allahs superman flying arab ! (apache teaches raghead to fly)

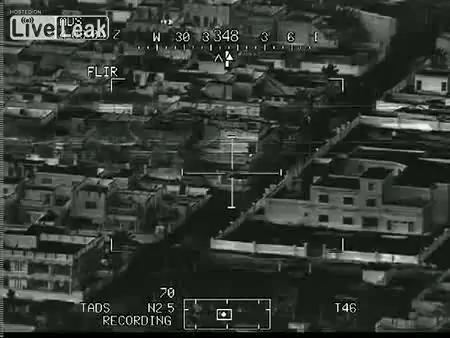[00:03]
Yeah, the awning in sight. Okay, yeah, we'll hit the awning. You got the dudes walking westward. Alright, missile's tracking. 2000.
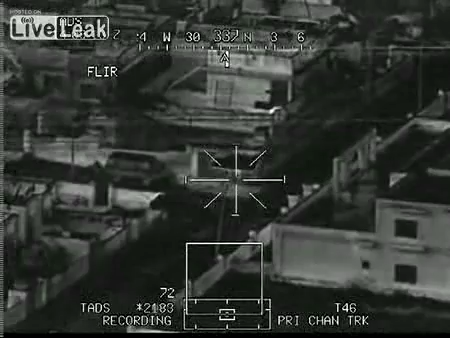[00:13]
I'll be firing. We're in constraints. Fire a missile. Missile away. Got one. Got two of them. Turn in west.
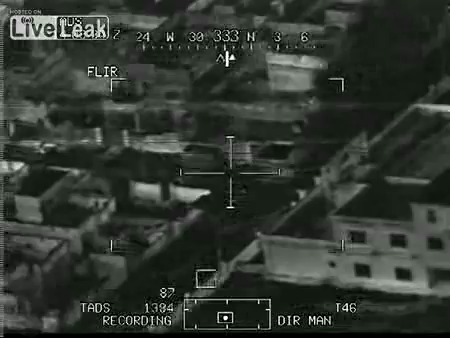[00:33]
13 intermeasures. Roger. Right break. Got one guy running back. Roger, you're clear. A6 and 5A, you got an ESA on that explosion? This is guys that are in the street that are in that group that are helping the wounded guy. Okay. Okay. Okay. Okay.